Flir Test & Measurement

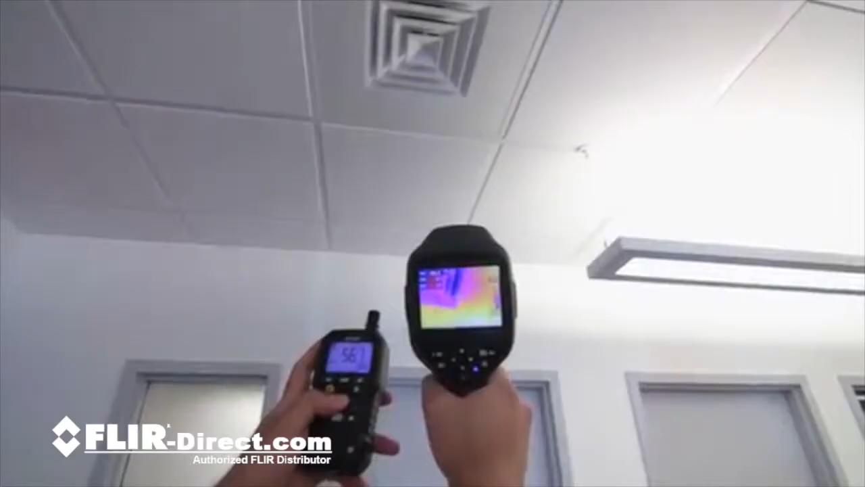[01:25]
Along with the ability to send your readings to co-workers, customers, and managers,
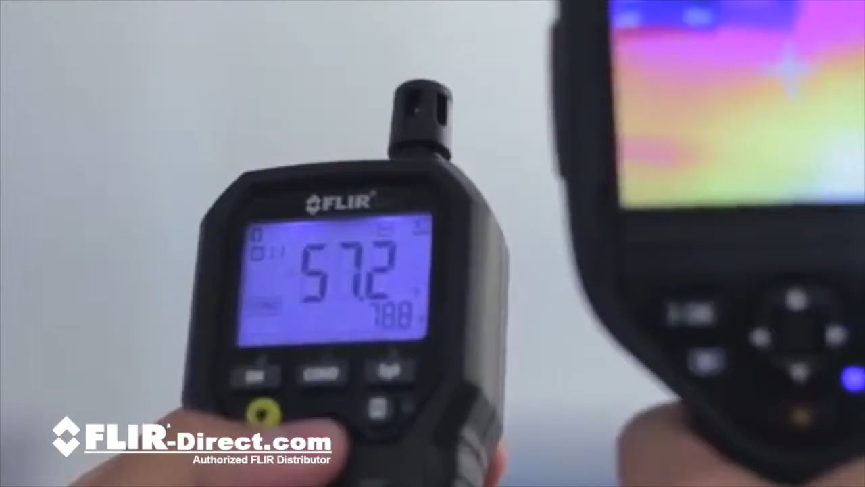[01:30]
documentation is a snap when you transmit readings directly to your MeterLink-enabled FLIR thermal cameras. Bottom line?